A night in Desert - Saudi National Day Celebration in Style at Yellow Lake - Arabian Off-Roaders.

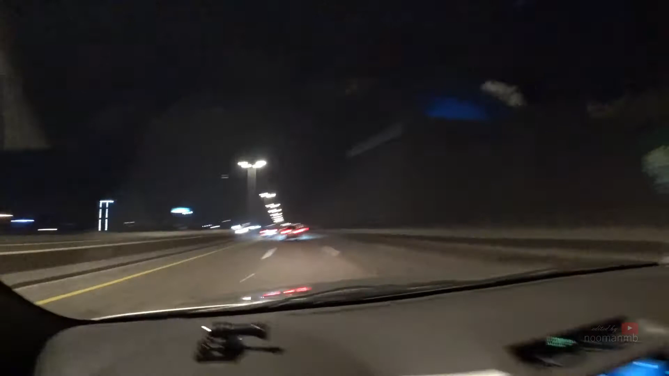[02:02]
Double media. So this is the exit towards Yellow Lake. This road also leads to Qatar.